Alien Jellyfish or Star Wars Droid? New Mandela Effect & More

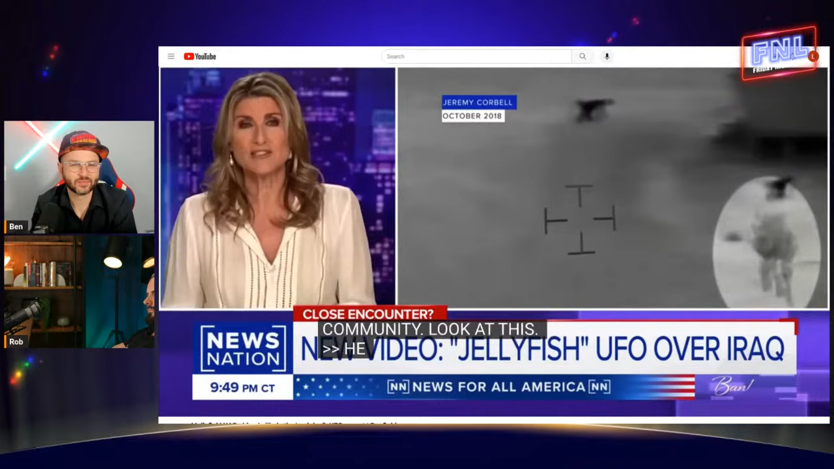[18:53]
Um, the footage was shot at night and I'm quoting that they used thermographic forward looking infrared imagery,
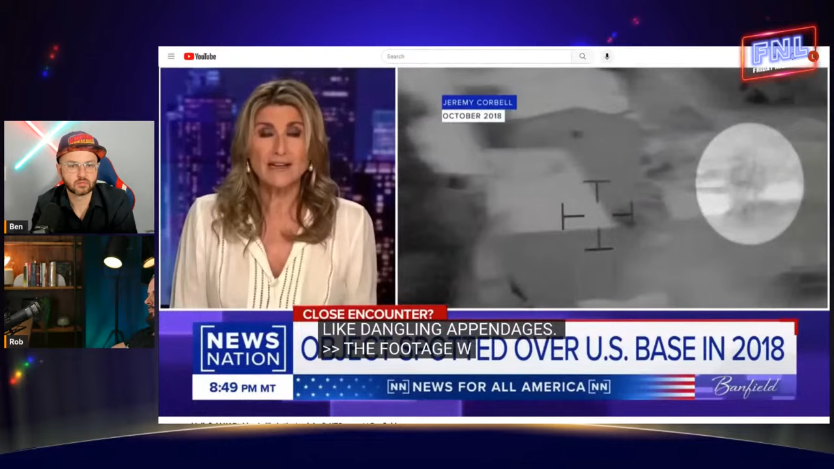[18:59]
but interestingly, the object could not be seen with regular night vision gear. And some of the troops were at the base. Uh, weren't even aware it was up there. Um, others were told to hunt it down.
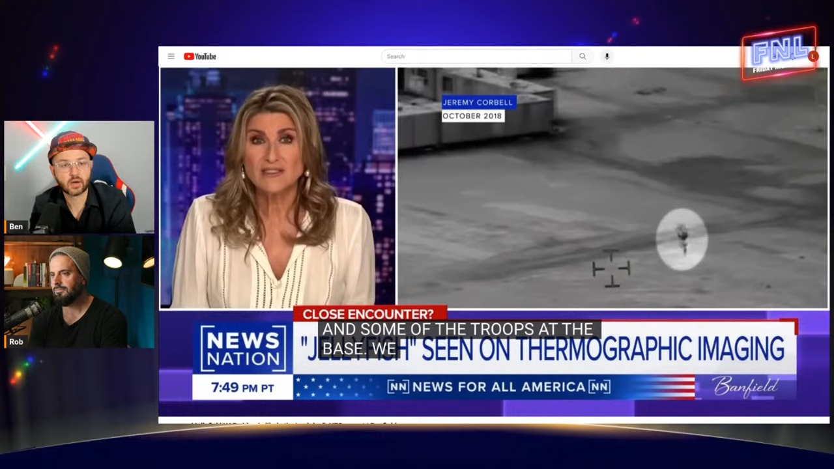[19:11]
And the coolest part of it all is that it switches colors. It goes from this dark to like almost invisible and see-through and white,
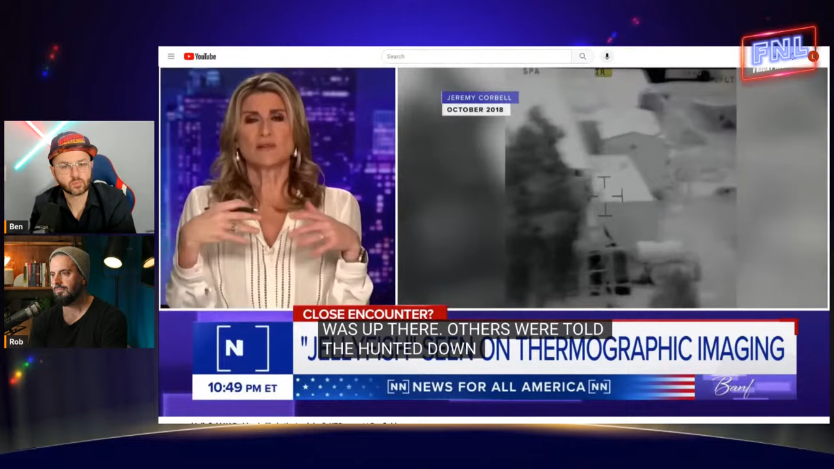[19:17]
um, as it glides, indicating that that should be a temperature change more than likely from hot to cold to hot to cold.
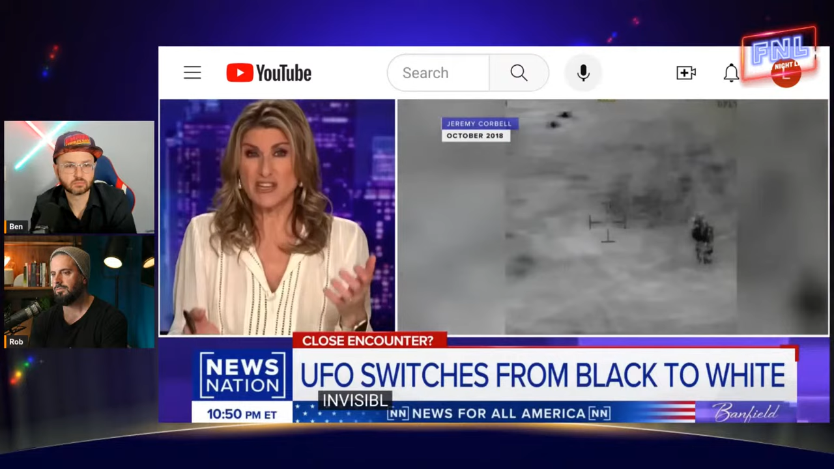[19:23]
And then it just disappears into a body of water for 17 straight minutes until it reemerges and shoots off into the sky at a rate of speed that was so high,
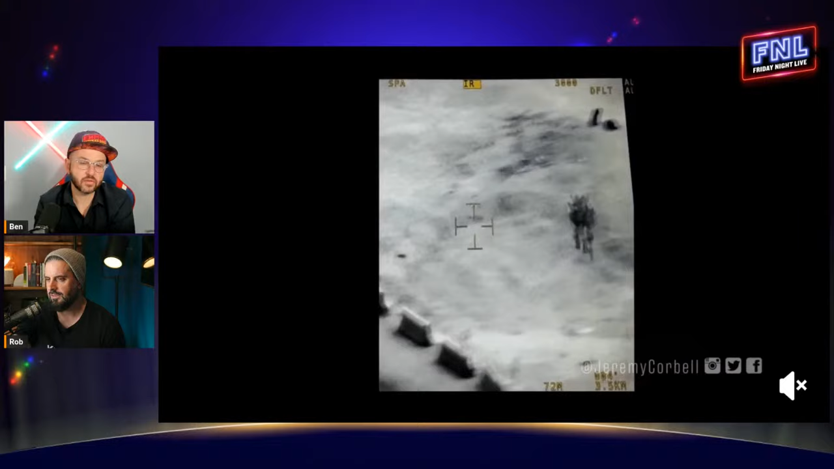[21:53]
You can turn up the volume. The object just went to white and you'll see it going from white to black, white to black.